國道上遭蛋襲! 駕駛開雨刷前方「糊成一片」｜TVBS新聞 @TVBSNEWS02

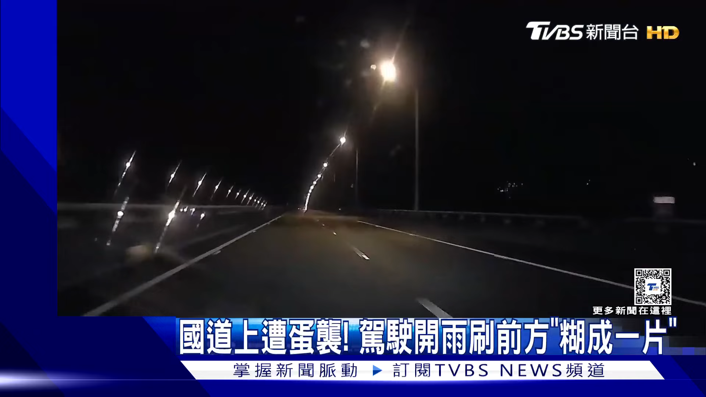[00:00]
突然被東西砸中車頂懷疑是來自旁邊的白色轎車下一秒一顆雞蛋飛了過來直接砸中擋風玻璃女駕駛立刻打開雨刷卻越弄越慘因為彈夜散開霧成一片一度看不到前方疑似雜蛋的白色轎車則是往前抽